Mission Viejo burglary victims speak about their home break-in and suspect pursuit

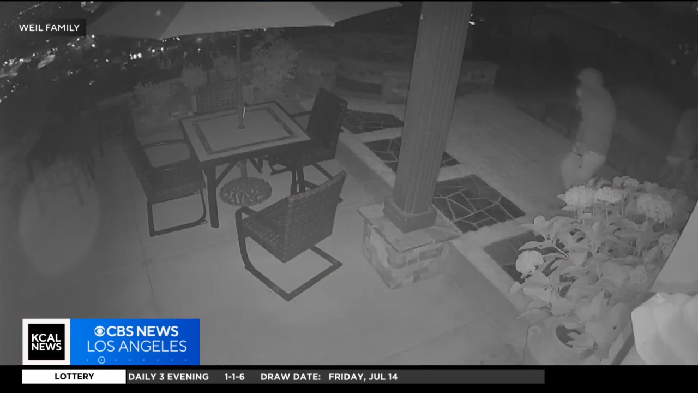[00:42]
Jay Weil and his daughter Madison had just returned home around 9 Thursday night when they walked in on a burglary. We weren't robbed four hours ago. They're in our house. Security video from their cameras showed three people snooping around and then climbing up to the second floor balcony. They didn't break the glass. Their security bar was popped out.